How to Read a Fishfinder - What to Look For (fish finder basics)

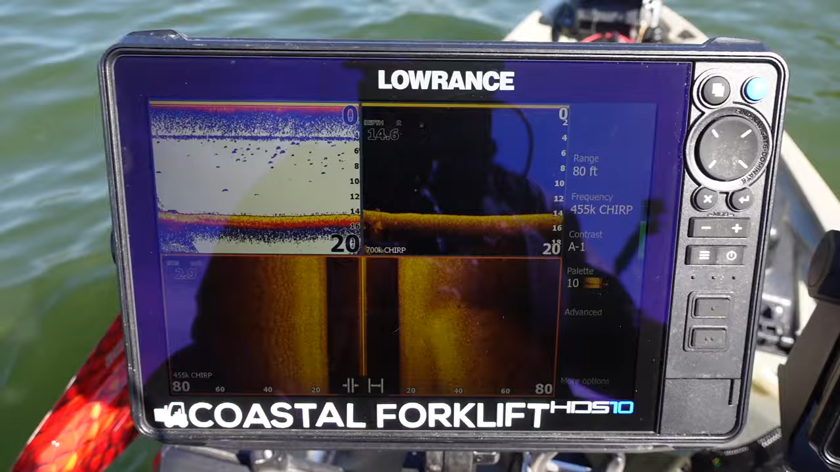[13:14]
man i can't wait to take this to a grass lake and show you guys some of the things another rock pile we're still going straight
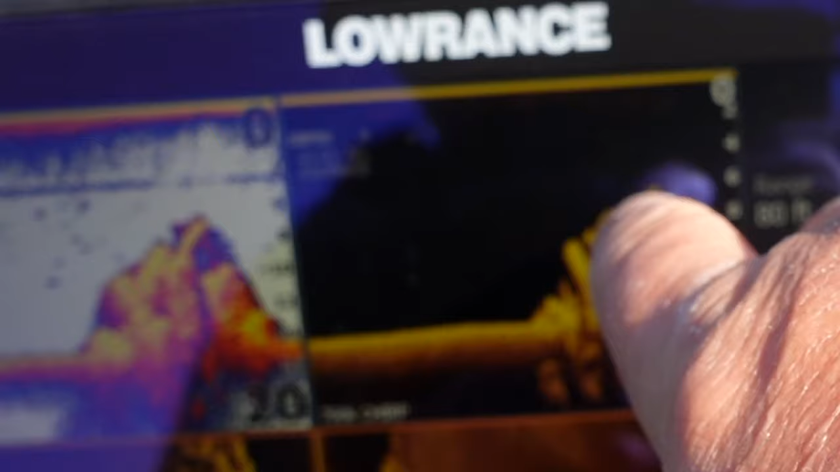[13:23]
see the bait fish up on the top of this one right there see how they look over here
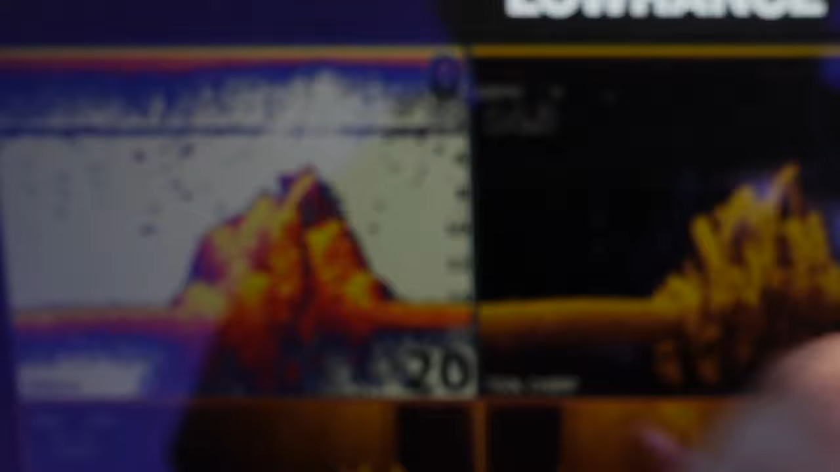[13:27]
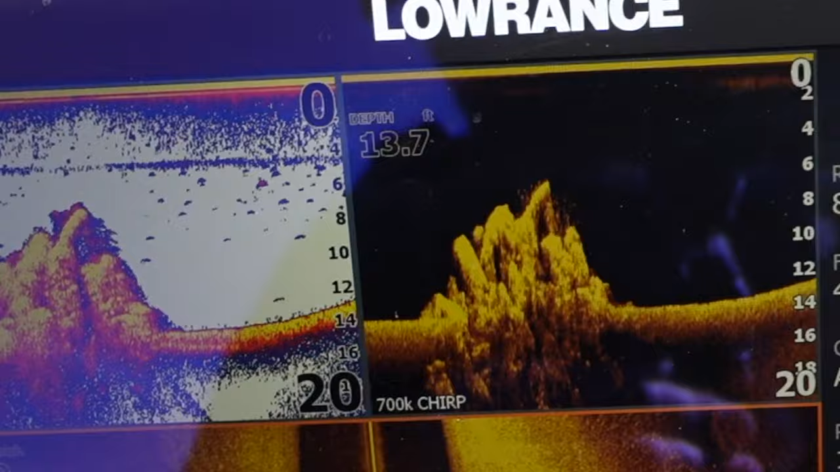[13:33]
it looks cool that's probably rock or some type of hard ridge hard bottom ridge and it
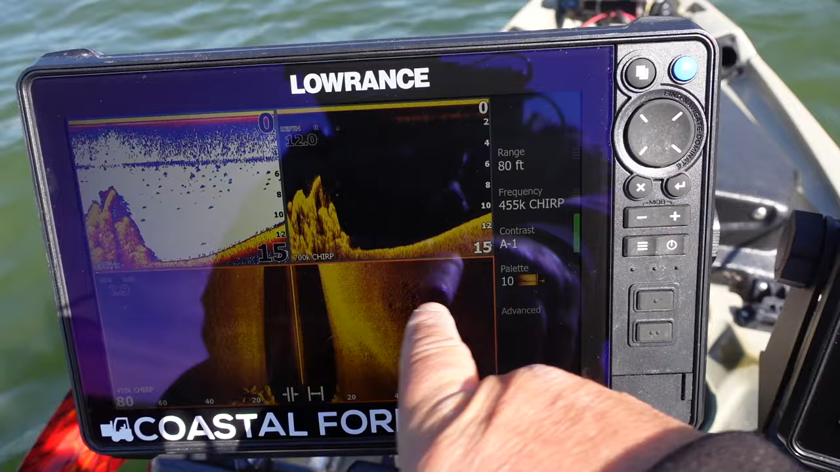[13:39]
drops off on the other side so it's like a hump comes up because we're coming up anyway comes up and then it drops back down
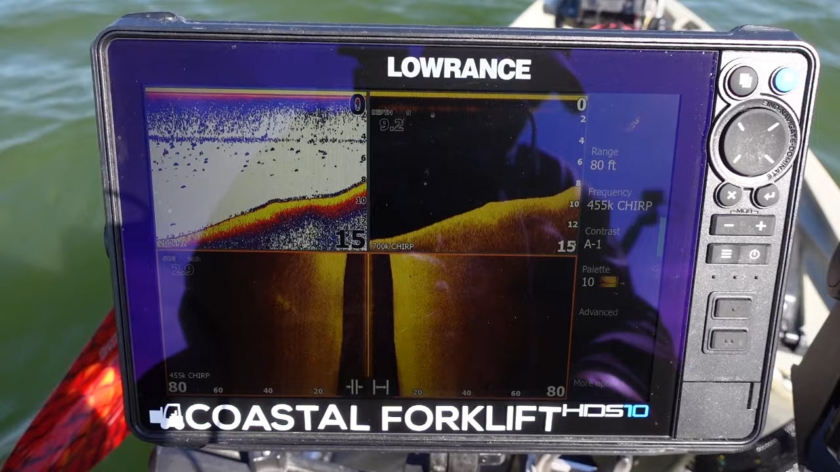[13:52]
probably need to point get something to point at like a pencil or something to point with here's an old bluegill bed right here you can barely see the little potholes in it
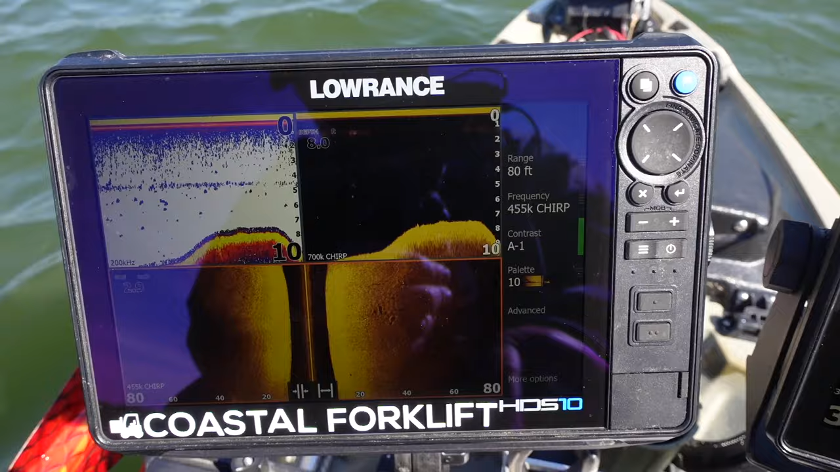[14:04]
see the hump hard bottom on the top of that hump
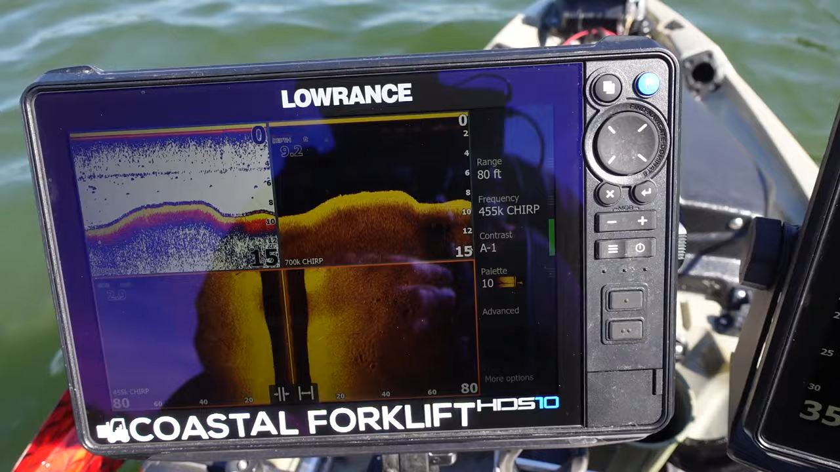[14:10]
another old bluegill bed right here that's an old that's just a stump or something a piece of wood sticking it right there so look over here here's some hard bottom right
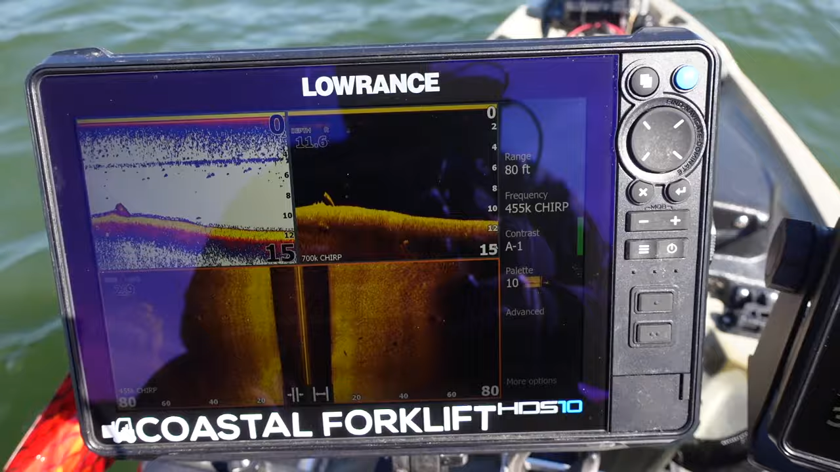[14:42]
there nope that might be bait fish let's go look and see if that i'm taking a 90 degree turn to the left we're gonna go see if that's bait nope hard bottom see it over to the right
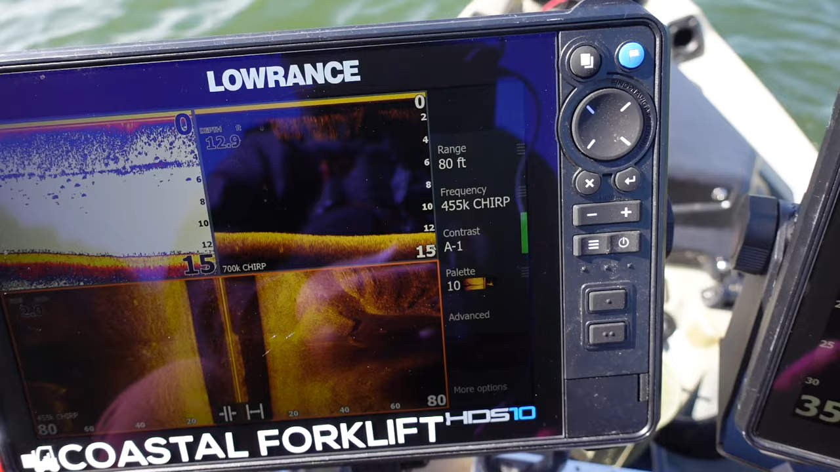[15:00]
now if that hard bottom was close to like deep water or drop or something like that there might be fish on it
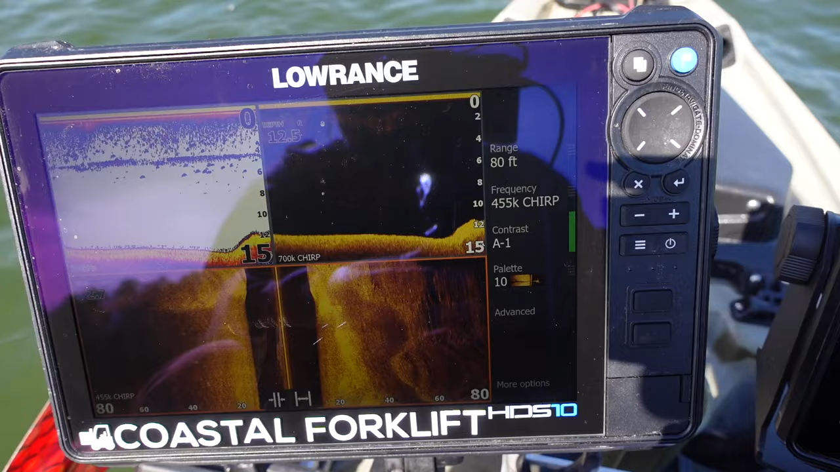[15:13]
see like this is a hump i bet you there's times a year where the fish will get up on this hump hard bottom
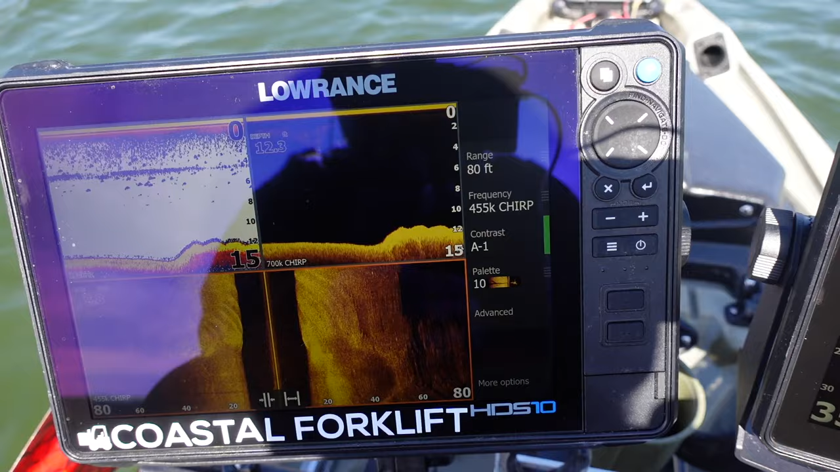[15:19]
you can see the the bulldozer tracks i'm not not exactly staying straight i'm actually turned a little bit
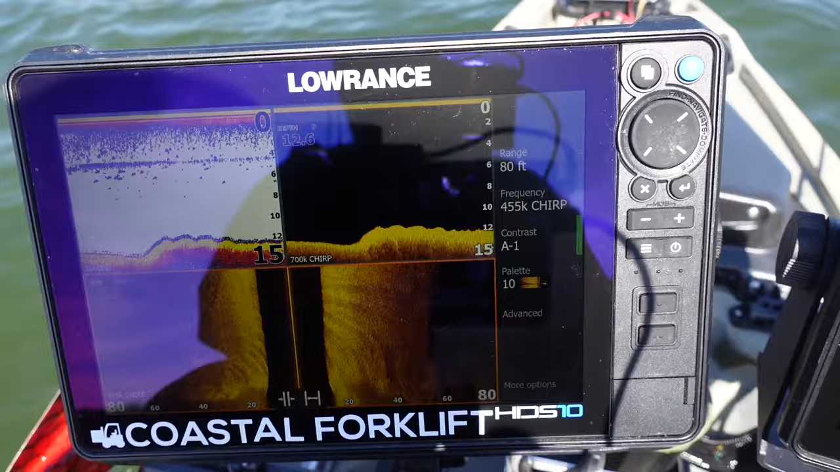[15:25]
all right i'll show you guys one more thing and we'll end this this video all right so what we did is we came off of that that high ridge or that
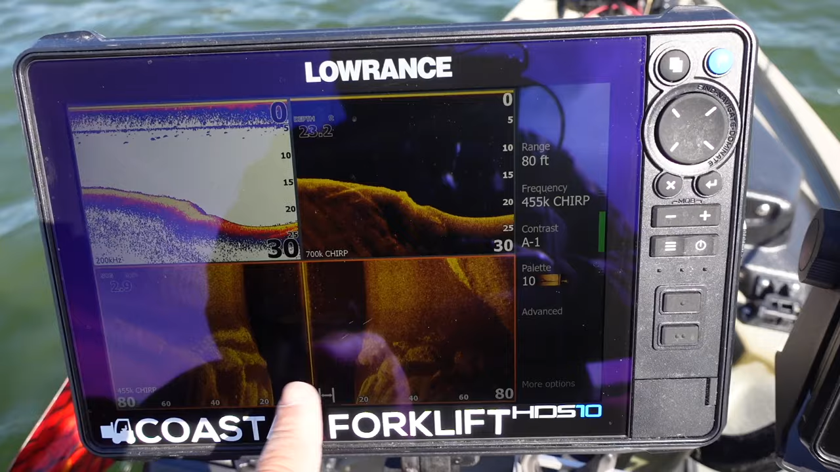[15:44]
high plateau and we dropped down and we dropped down significantly down to about 23 24 feet
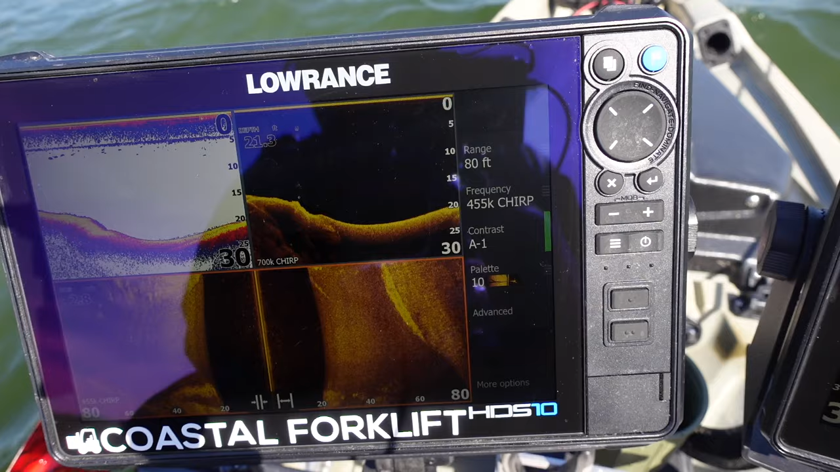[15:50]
and we come back up we're getting into some deep deep water and with bass fishermen stuff like this there's only certain times of the year they'll get out here mainly in the in the cold cold winter they'll get out on this deeper you know the deeper stuff especially if you're in a lake with no grass and stuff like that the fish will definitely go out and go deep so
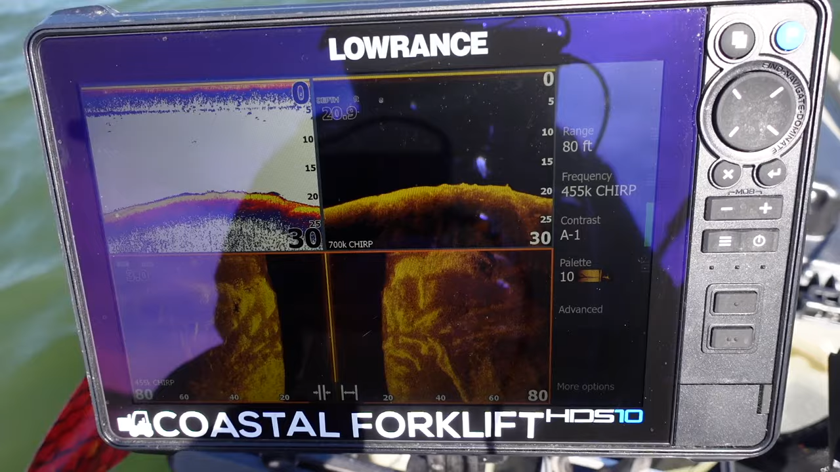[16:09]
it just keeps dropping in but awesome awesome all right all right so look right here
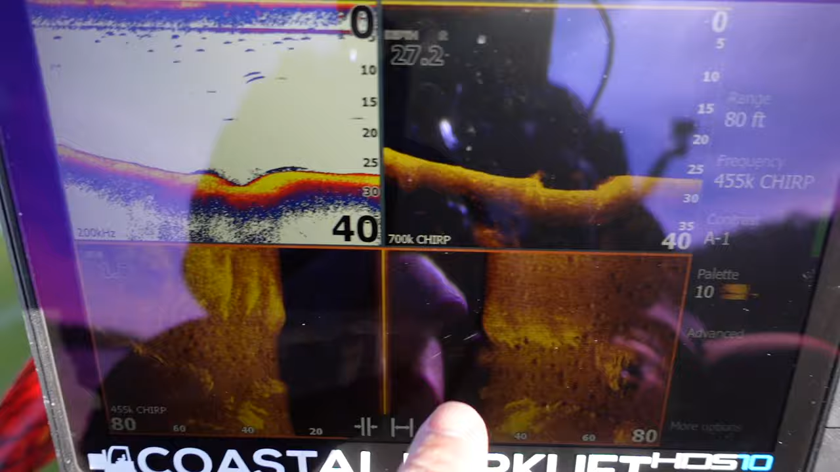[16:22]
all right so that right there is a school of bait fish